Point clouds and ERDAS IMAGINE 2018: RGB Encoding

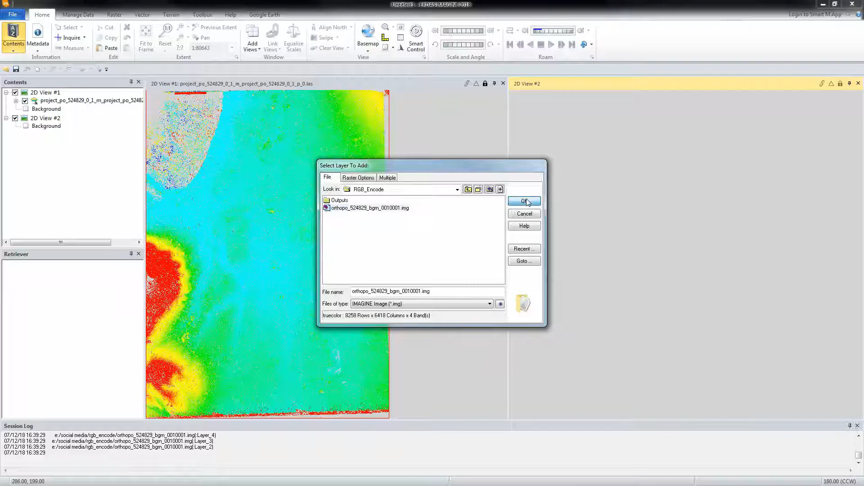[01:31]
Now click on the point cloud file from the table of contents and open the point clouds tab. From the point clouds tab, locate the color by list of the display group. Notice that with the current file, we can only style the points based on classification, elevation, and files and intensity return information. Note, however, that the RGB option is not present for our input file. Color Encode a file in the point cloud workspace do the following. Click on the point cloud tab and from the tools menu, select the color encode tool. This opens the color encode dialog.
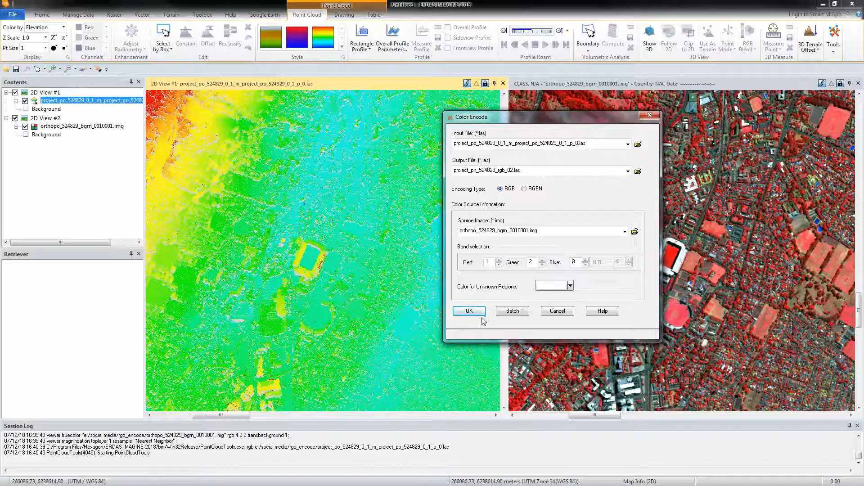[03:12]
Specify the band numbers to use for these fields in the color band section, red, green, blue. Click OK to run the process. When completed, proceed to display the RGB color-coded point cloud file.
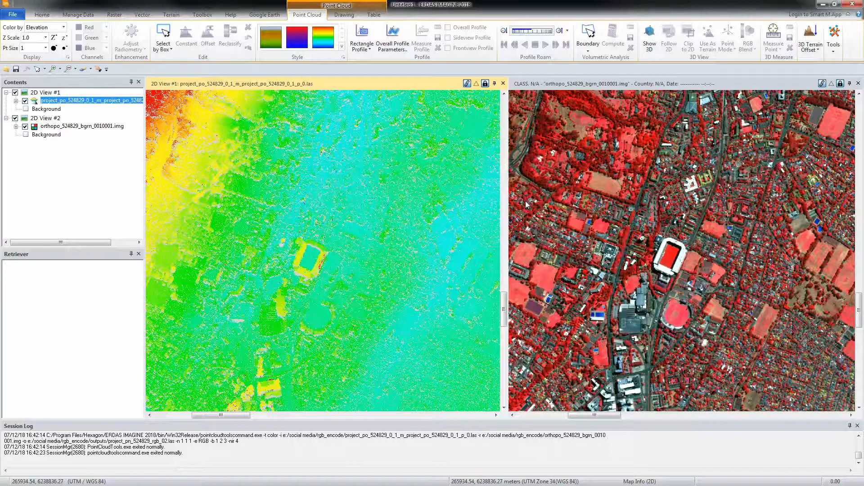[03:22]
Notice that the points now have RGB styles similar to the reference imagery.